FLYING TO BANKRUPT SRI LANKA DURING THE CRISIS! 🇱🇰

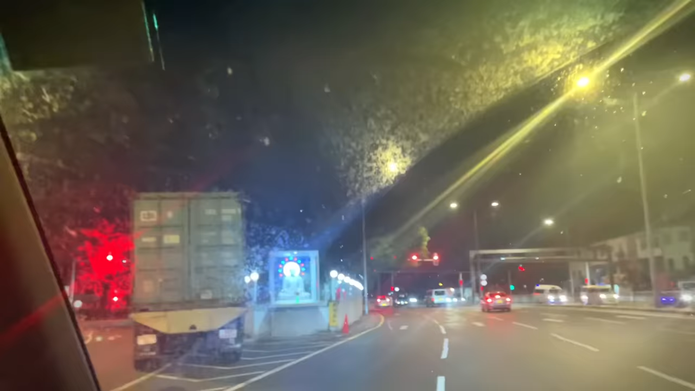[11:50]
Yeah, petrol bunk. You see that people also stay in queue.
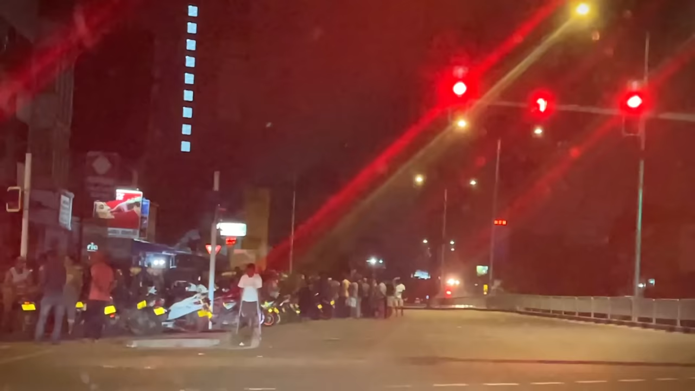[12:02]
You see, I think 1-2 days normally.
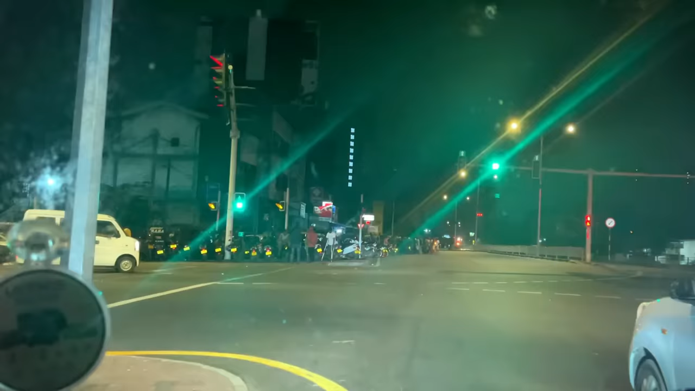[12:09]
तो इनको तेल लेने में 1-2 दिन लगते हैं और आप लाइन देखो ये देखो यहाँ पीछे तक लाइन है तेल लेने के लिए खड़े सारे
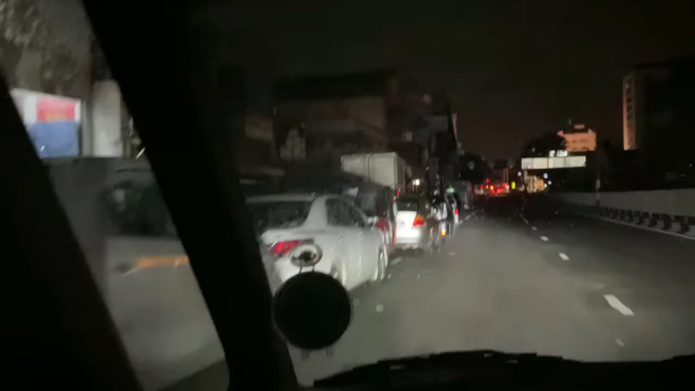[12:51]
देयर इज नॉट मच ये एक और लाइन लगी हुई थी भाई गाड़ी होगी एक और पंप पे
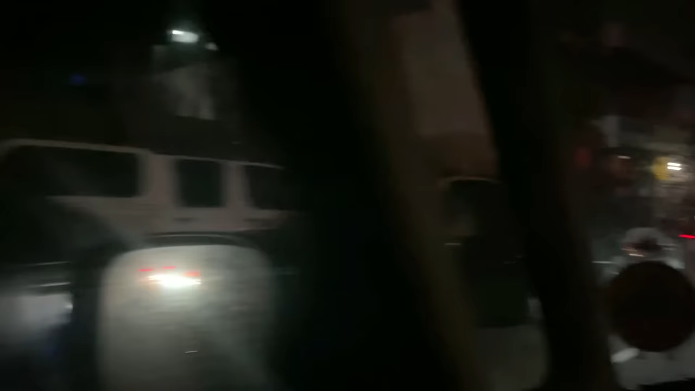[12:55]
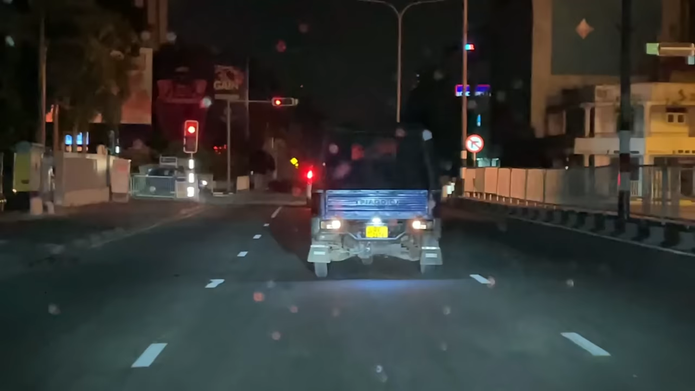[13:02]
अपने इंडिया की तरह भी इधर टुक टुक या ऑटो चलते हैं खूब श्रीलंका में
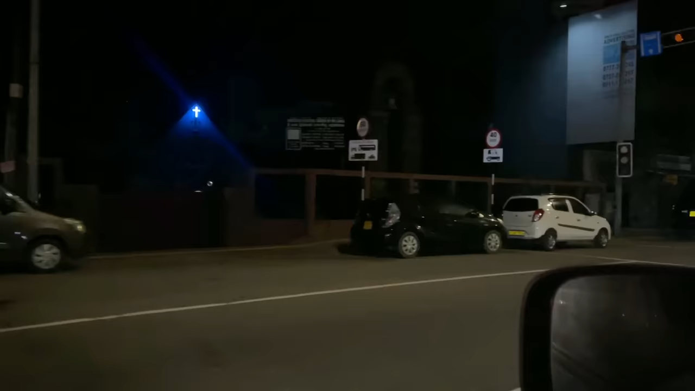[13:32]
ये एक और लाइन है पेट्रोल की देखते जाओ आप कितनी लंबी है